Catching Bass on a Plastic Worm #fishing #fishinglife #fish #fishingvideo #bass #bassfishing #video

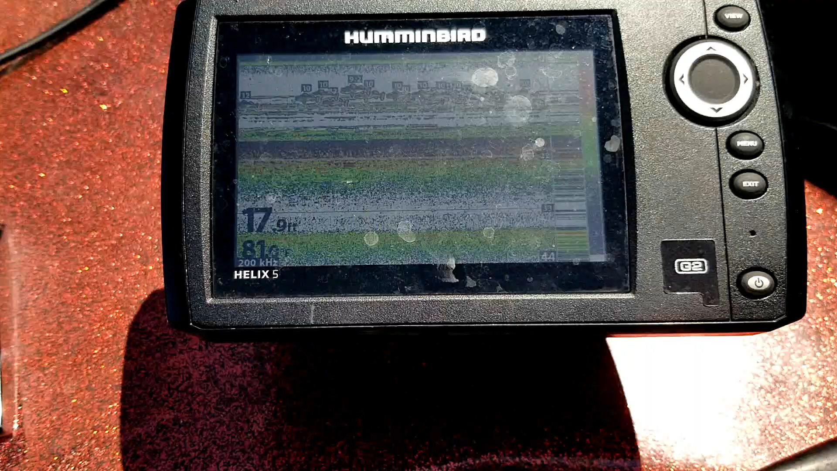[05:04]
On screen: depth 17.9 ft
Got all these fish in my fish finder. And I'm using a Helix 5, and this one has structure scan, or down image, whatever you call it.
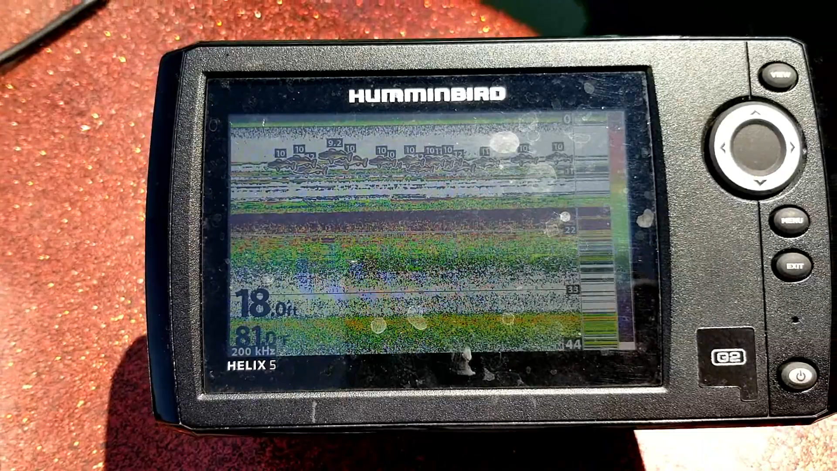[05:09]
On screen: depth 18.0 ft, water 81.0°F
I don't know the correct name of it, but I'm using traditional sonar right now.
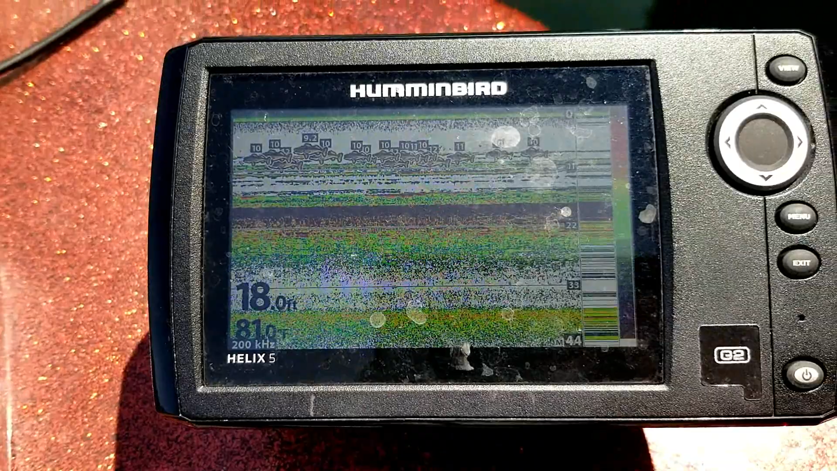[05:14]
On screen: depth 18.0 ft
I'm in 17 feet of water, and look at all these fish below my boat.
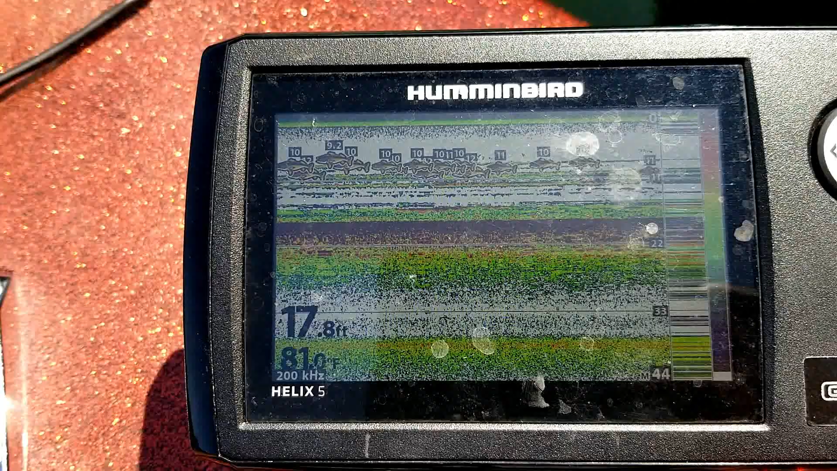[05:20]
On screen: depth 17.8 ft
I mean, they're lighting up like a Christmas tree.
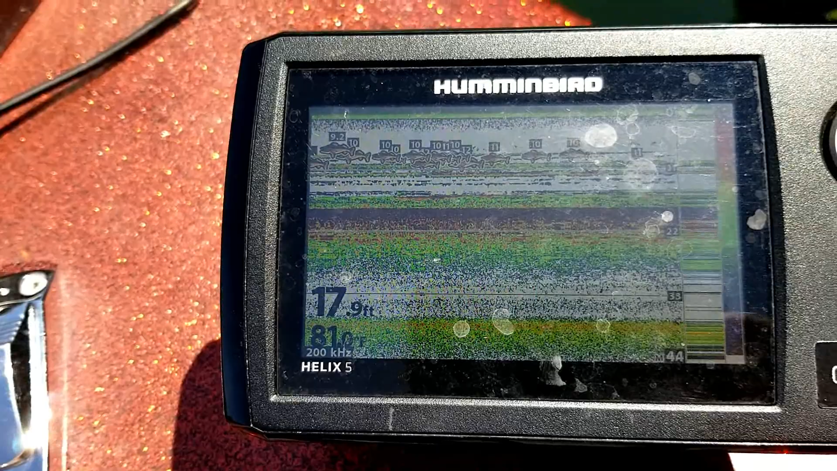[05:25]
On screen: depth 17.9 ft
And I was here last Sunday, same down a little further, and I was throwing so many things out, I just couldn't hit. I mean, they're there, I can find them, I just can't figure out what they're going to bite on.
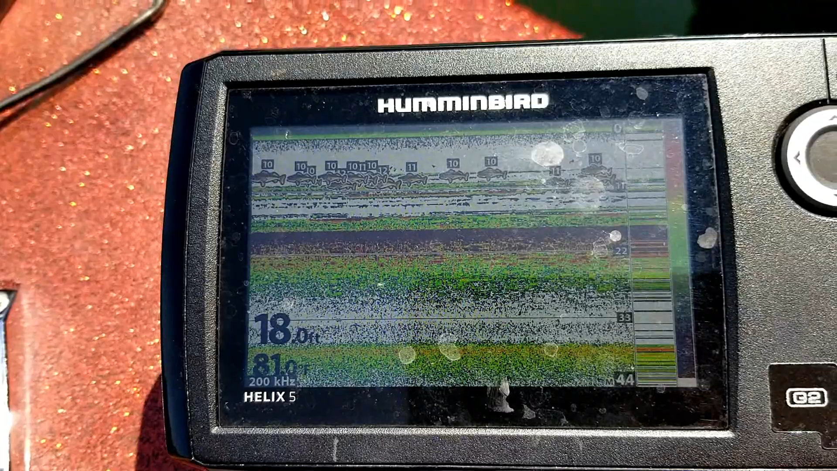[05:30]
On screen: depth 18.0 ft, water 81.0°F
I don't understand it, but look at them all, that's crazy.
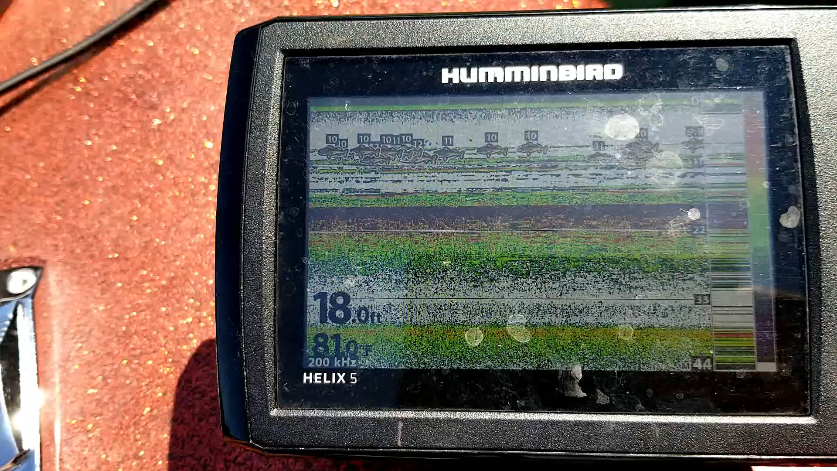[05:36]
On screen: depth 18.0 ft
Fish after fish after fish. Alright, let's go out of the boat, just got the first fish on.